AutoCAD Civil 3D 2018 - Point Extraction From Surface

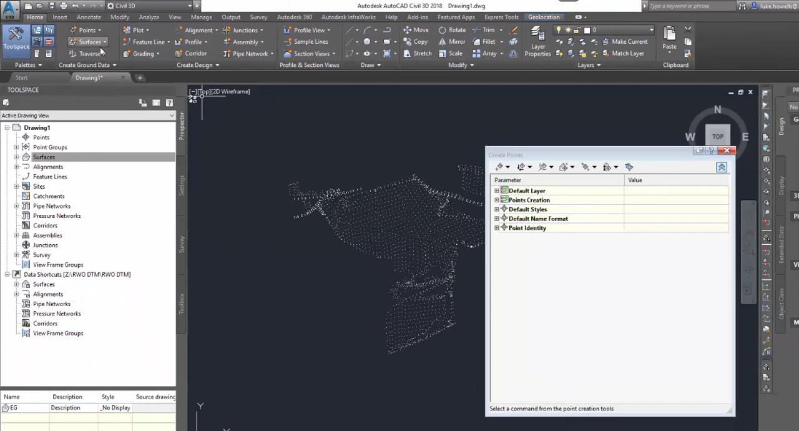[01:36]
There are a few settings we have to tweak before starting so we're going to run through the menus and then set me up ready for extraction.
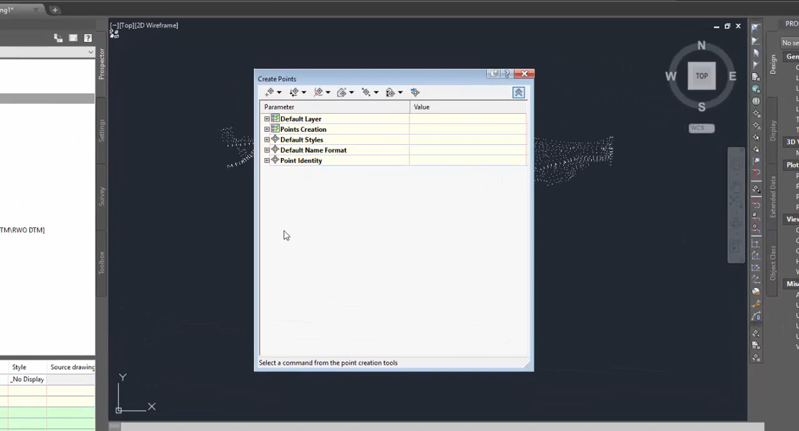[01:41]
The default layer I'm just going to use the current one however if you have a designated points layer you can then assign this one.
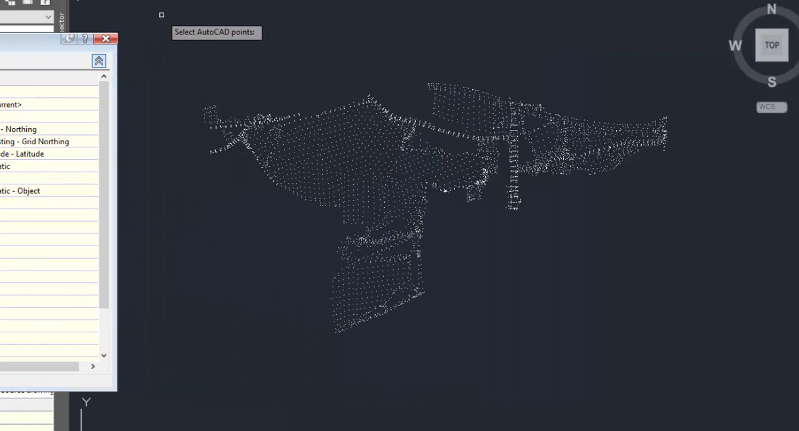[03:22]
So I'm going to click on this one I'm just going to move my toolbar out the way and I'm simply just going to select all of my ACAD points from the drawing and press enter. It'll take a little second just for it to process and when it goes to those big yellow crosses it means it's changed. I just press enter to terminate the command and I'll close my point creation window. As I zoom in now you can see that there is the standard 2D and 3D cross.
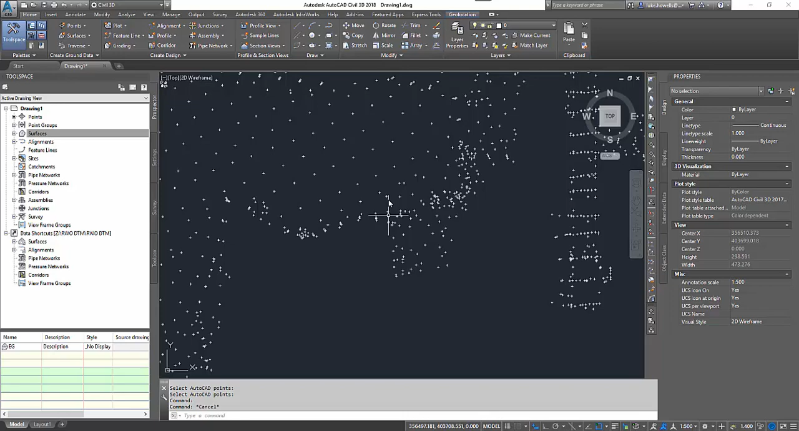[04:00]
So the next stage for this is now to export these into an ASCII file. As I said earlier this can be a .txt or a .csv file.
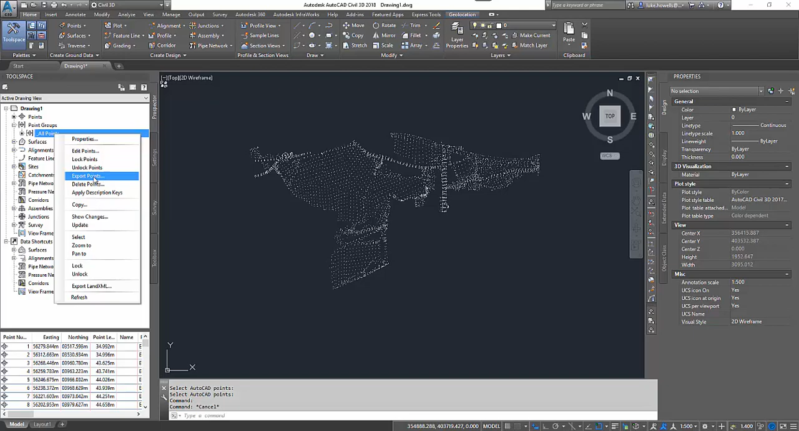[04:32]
Now if there are other points in this drawing it probably makes sense to separate these into a separate point groups using the raw description just to filter those out and then explore in that specific point group. So I'm going to click on export points. I'm going to set the format I'd like so this is going to be my point, my easting, my northing and my elevation with a comma delineated.